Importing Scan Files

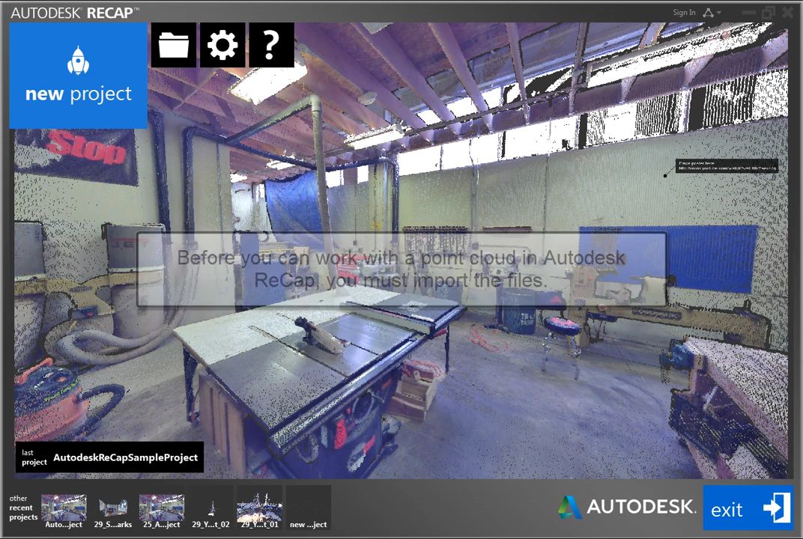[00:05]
Before you can work with a point cloud in Autodesk Recap, you must import the files.
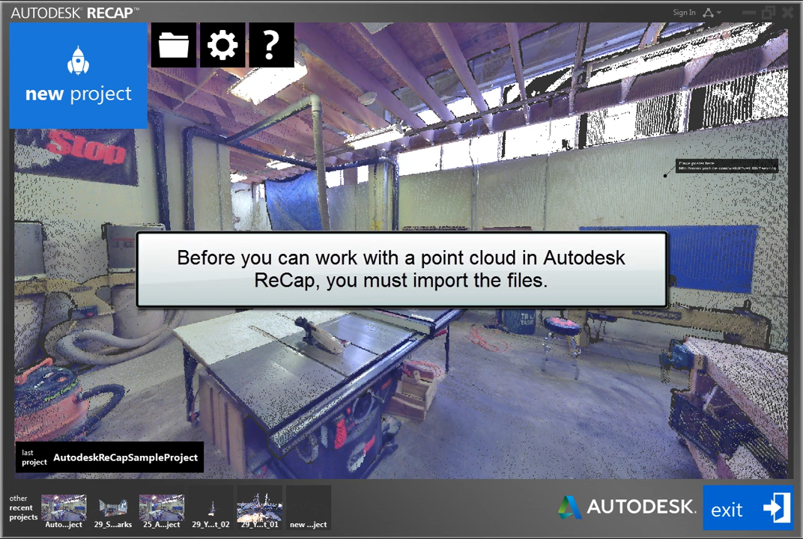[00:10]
If you import files that have been indexed and saved as an RCS file, the point cloud is displayed without further processing, and you can start to work with it immediately.
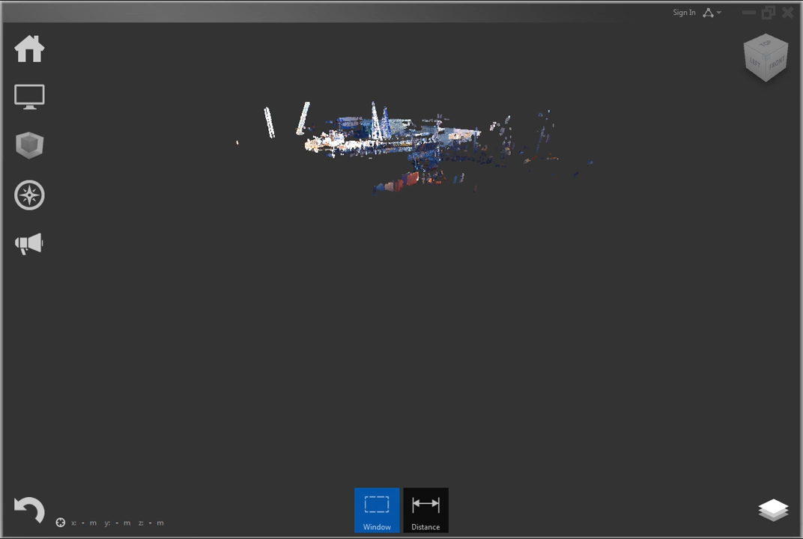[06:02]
Since the point clouds have already been indexed, they open in Recap without any further processing testing, and you can immediately begin working with the point cloud. go toray for the dissellers.